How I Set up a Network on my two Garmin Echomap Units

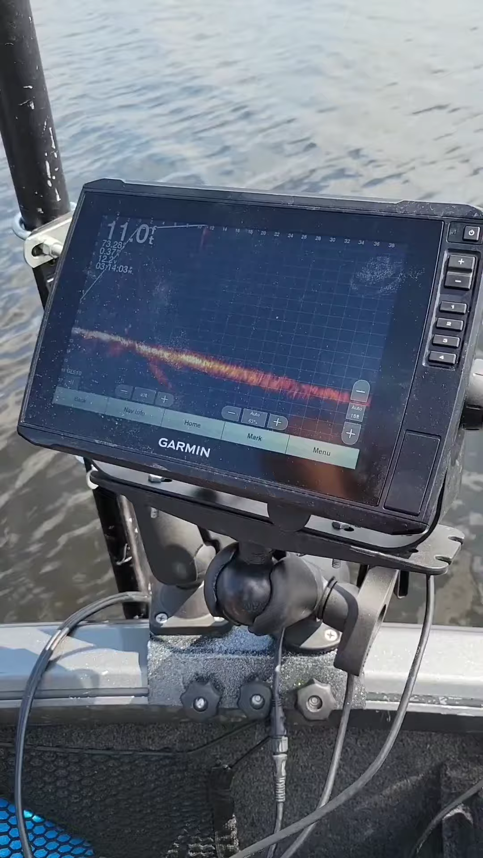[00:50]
We're going to take this end here, the Panoptix port.
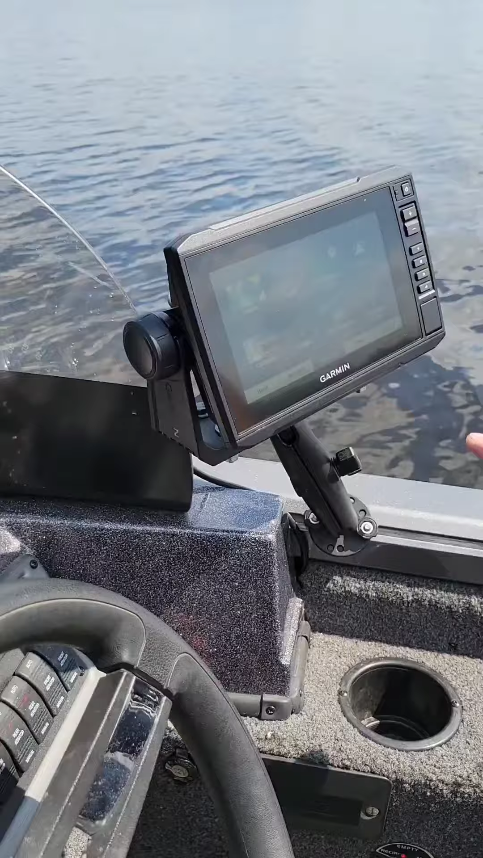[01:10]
And then where you see Panoptix. And look at that.
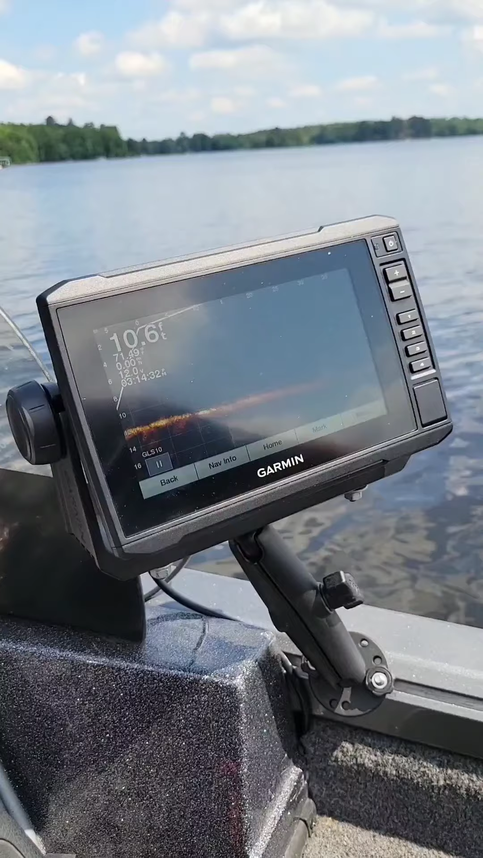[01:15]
So now the person on the bow can jig, and this person over here in the back can jig,
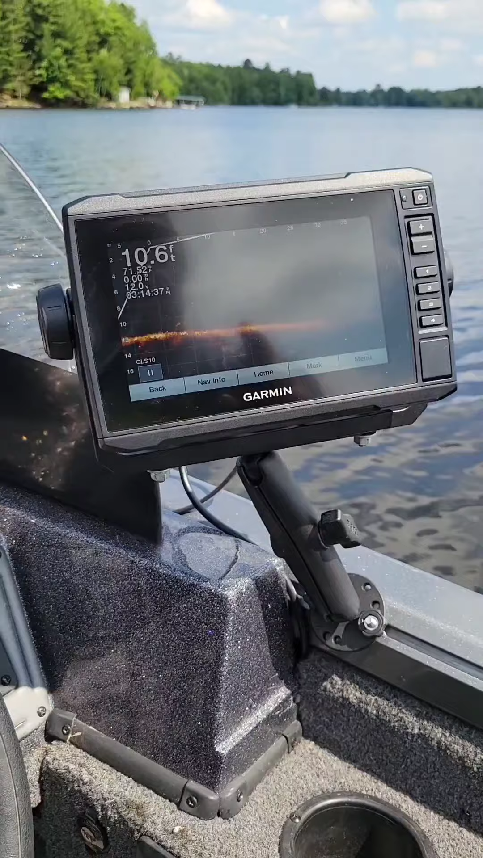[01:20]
and they can both look and know exactly where their lures are at any time.
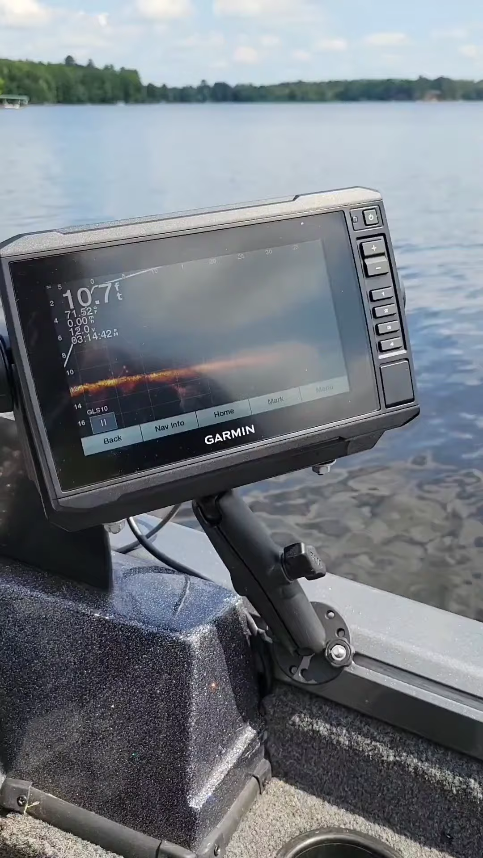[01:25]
So there's a quick lowdown on doing the Garmin.